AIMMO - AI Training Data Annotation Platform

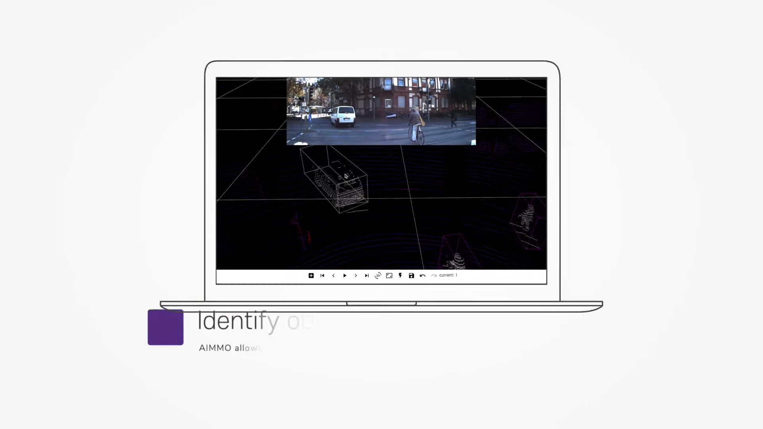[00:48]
AIMO allows you to use these data to annotate cars, signs, pedestrians, and bicycles.